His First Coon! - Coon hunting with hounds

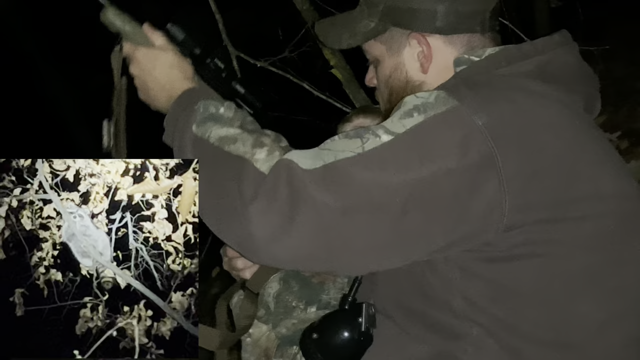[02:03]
Look right here. Look at this eye. You see? You see? It ain't cocked yet. Wait. Put the X right on. Slowly pull the trigger.